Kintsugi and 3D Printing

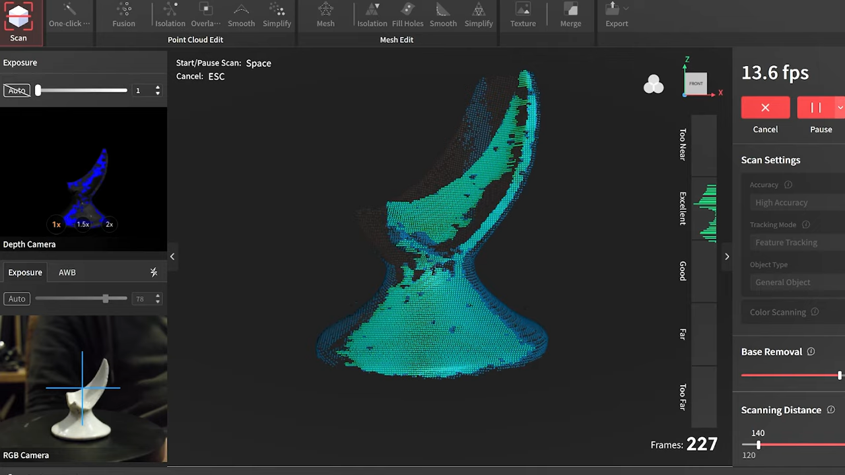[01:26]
but the small dark spots were giving me less accurate scan data.
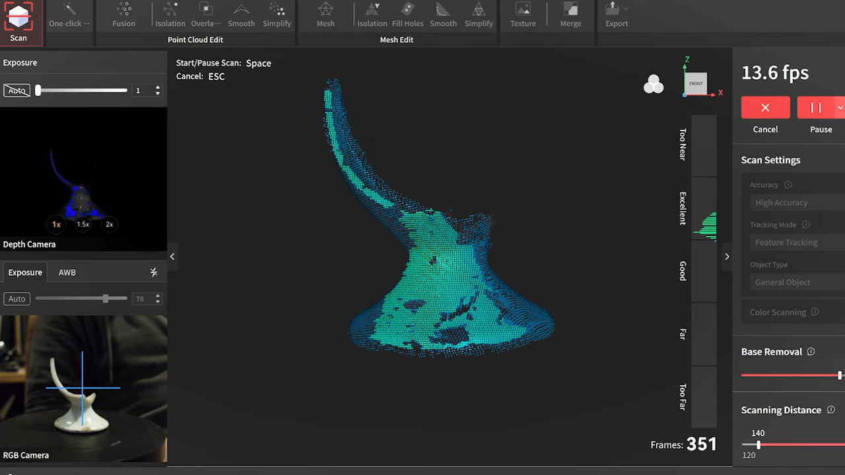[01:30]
Close, but you can see there's pretty clear pieces missing.
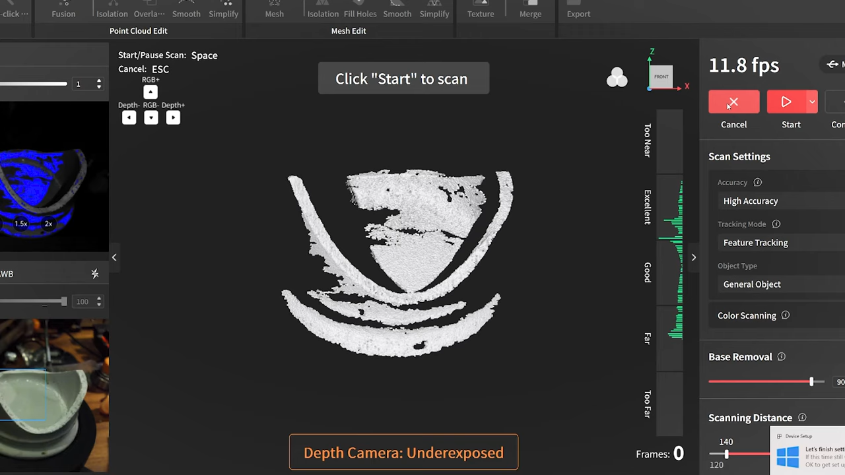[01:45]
You can see just how much crisper the edge is appearing.
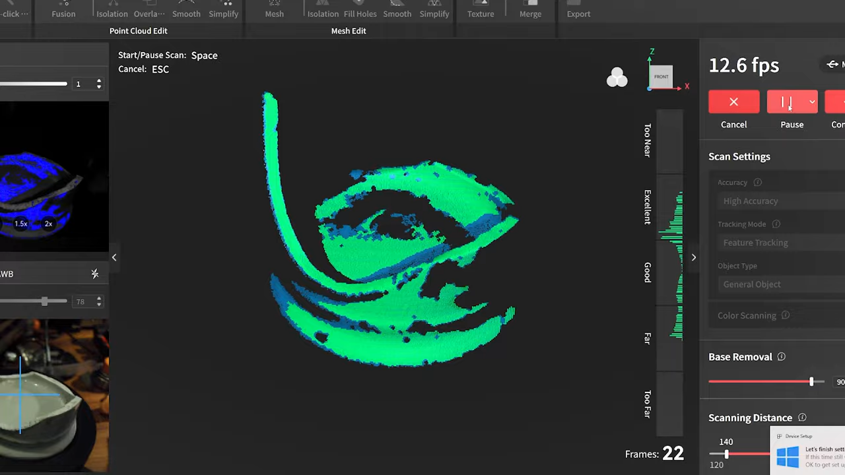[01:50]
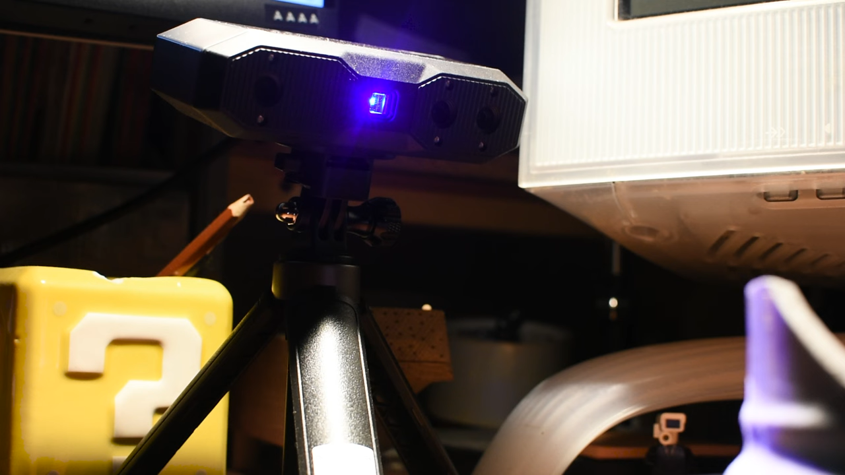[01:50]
I took my time scanning several angles and combining them in the software to get a more complete mesh.
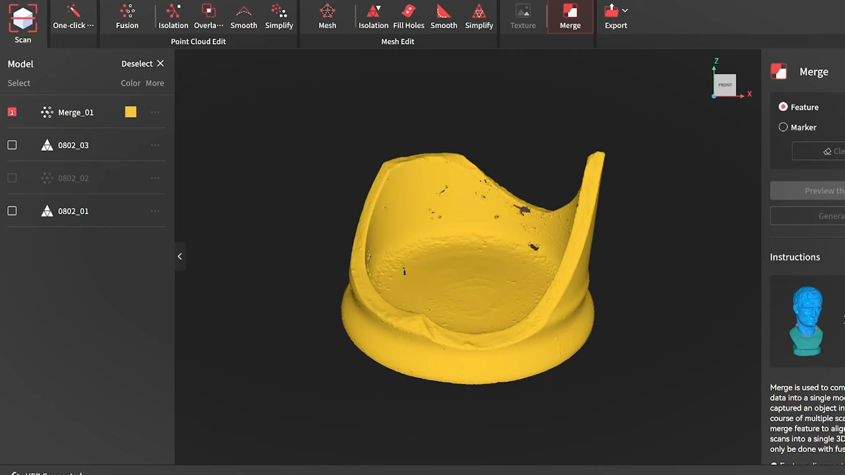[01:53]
I load this into Fusion and correct its orientation.
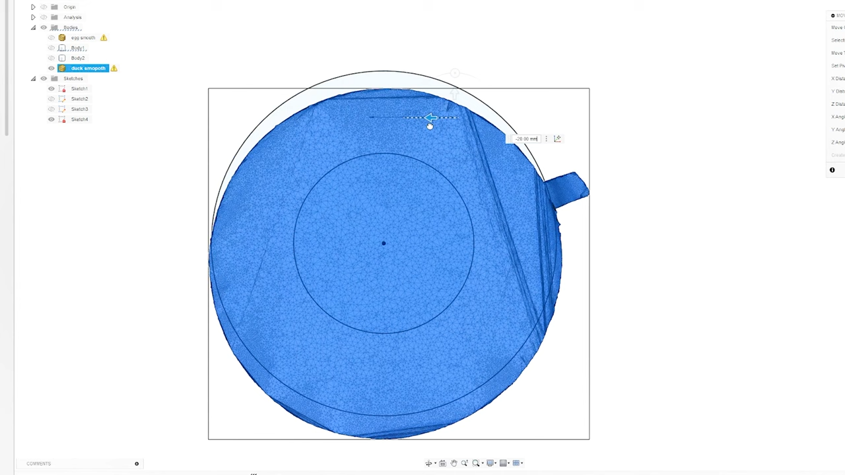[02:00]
I needed the most complete part of the mesh to be lined up with an axis to make this next part easier.
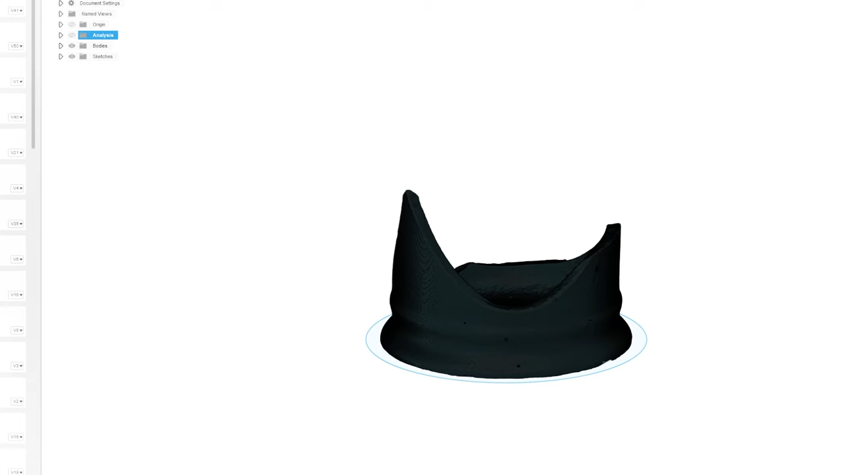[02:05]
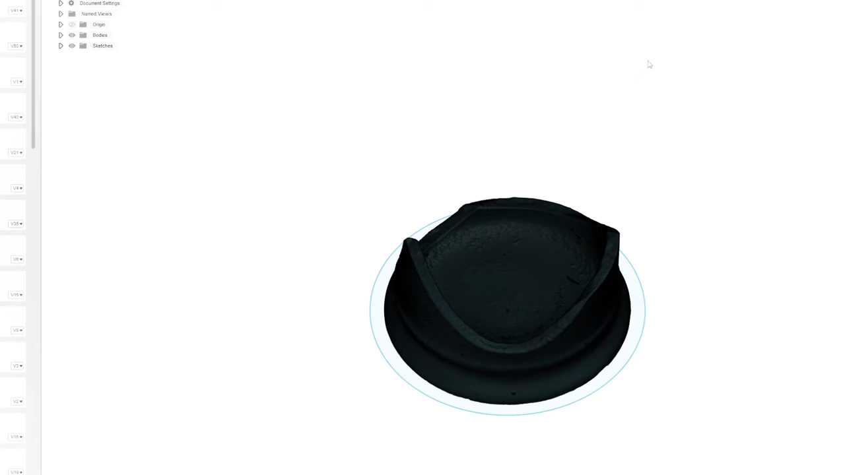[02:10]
I'm doing what's called a section analysis, which essentially allows me to see a slice of the part.